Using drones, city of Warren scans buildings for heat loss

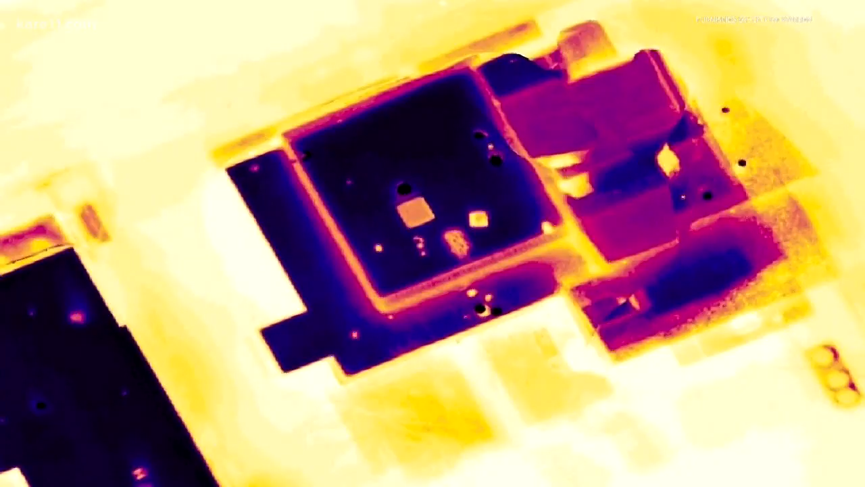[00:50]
They've taken more than 12,000 thermal images.
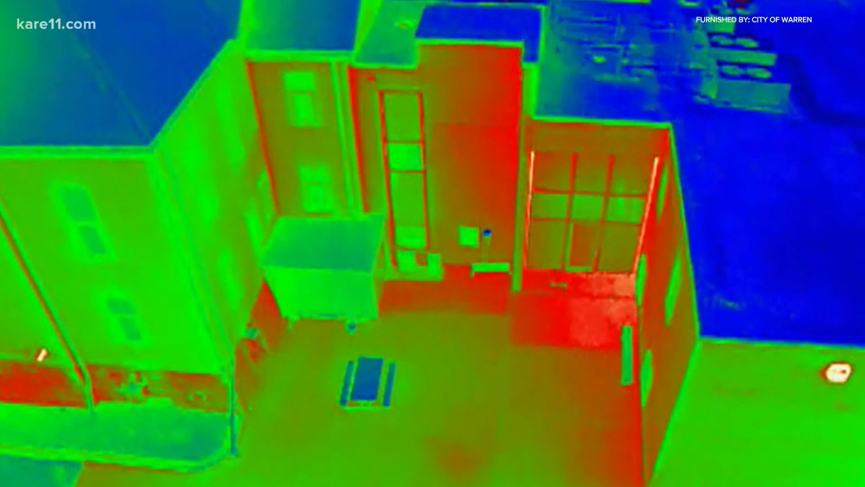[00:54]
Different colors relate to different heats. Generally, the purples and deep blues and blacks are very cold.
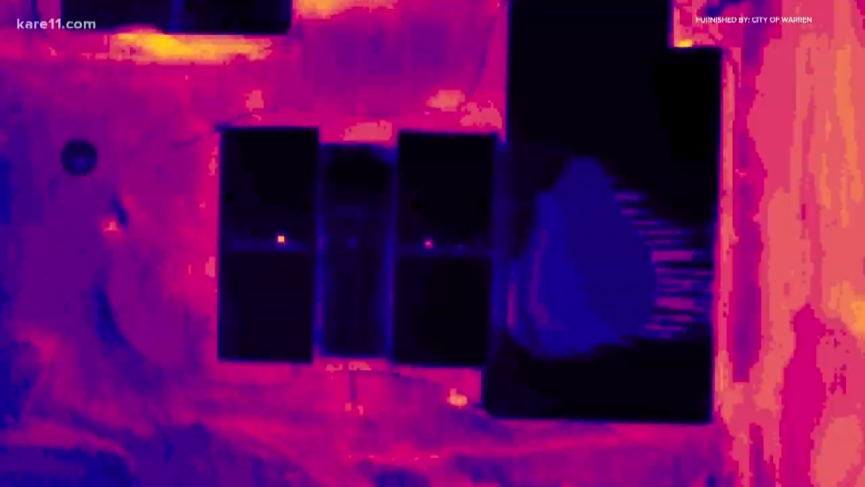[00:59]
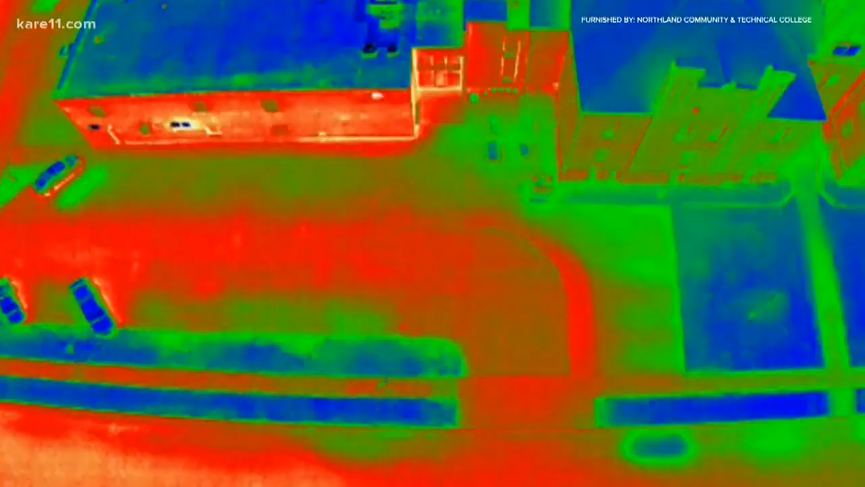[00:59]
And then you get reds and whites and yellows as the hotter end.
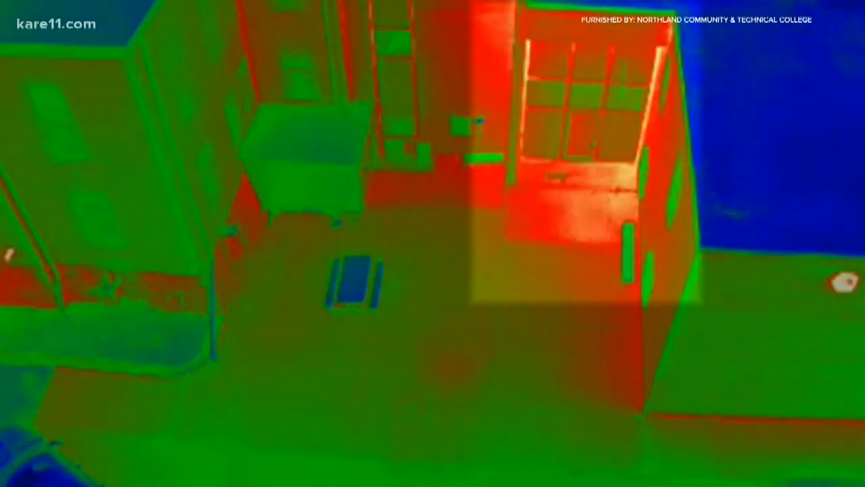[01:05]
For example, a large glass entrance showed signs of heat loss.
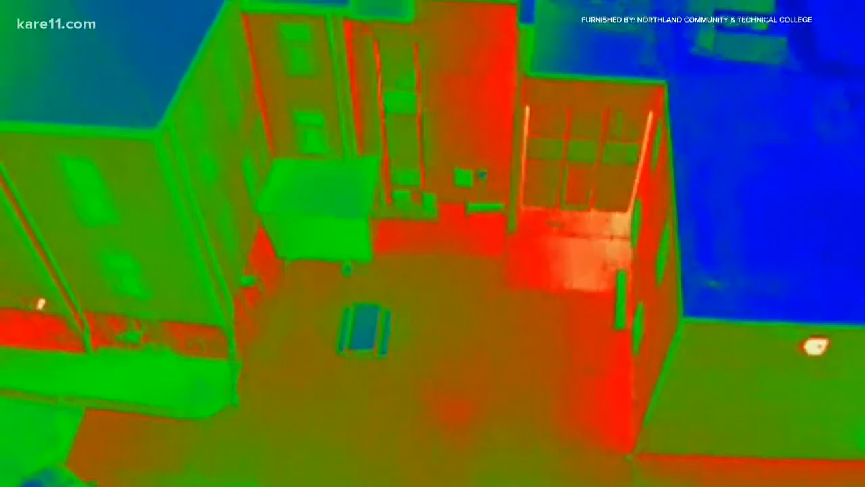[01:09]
A closer look revealed the glass was old and leaking air.